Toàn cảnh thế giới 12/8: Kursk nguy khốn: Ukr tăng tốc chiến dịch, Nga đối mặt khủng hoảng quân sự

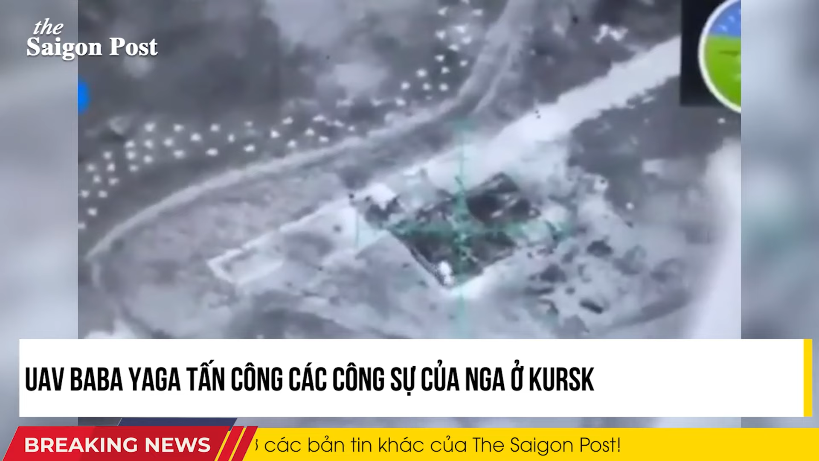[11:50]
Mở đầu bản tin hôm nay là một chiến công đáng chú ý của lực lượng vũ trang Ukraine ngay trên lãnh thổ Nga. Đoạn phim mới công bố cho thấy máy bay không người lái Babayaga của Ukraine đã tấn công các công sự của Nga ở khu vực biên giới Kersker. Video này được lan truyền trực tuyến trong bối cảnh Kyiv
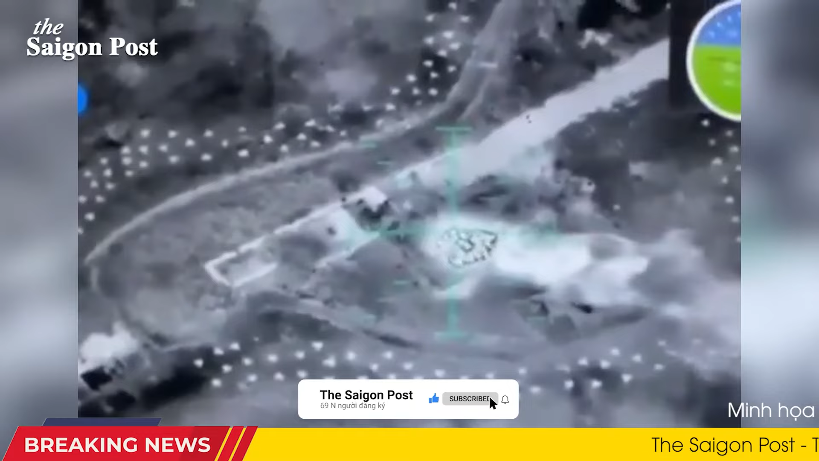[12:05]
tiếp tục thực hiện các cuộc tấn công bất ngờ qua biên giới.
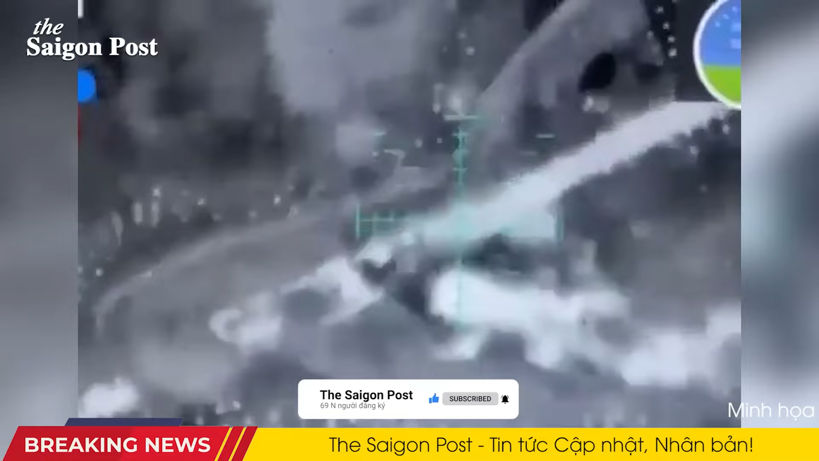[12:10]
Đoạn clip quay vào ban đêm và không tiết lộ ngày tháng hay địa điểm cụ thể, cho thấy ít nhất 3 quả băm được thả từ máy bay không người lái.
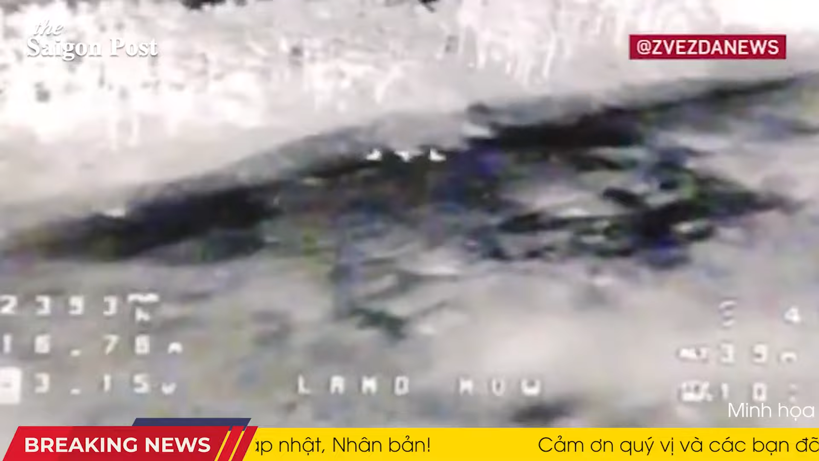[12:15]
Đoạn video ngắn này được chia sẻ bởi Anton Gerashenko,